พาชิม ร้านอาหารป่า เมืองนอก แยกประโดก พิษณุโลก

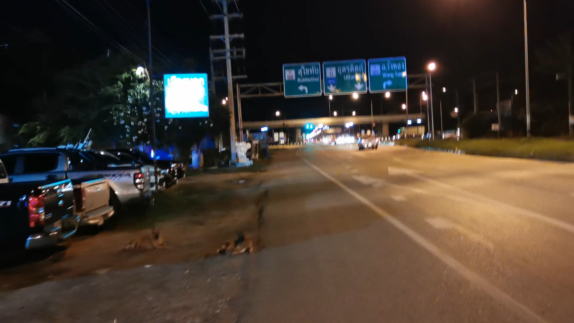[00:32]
ไปสุโขทัยอุตรดิตถ์วังทอง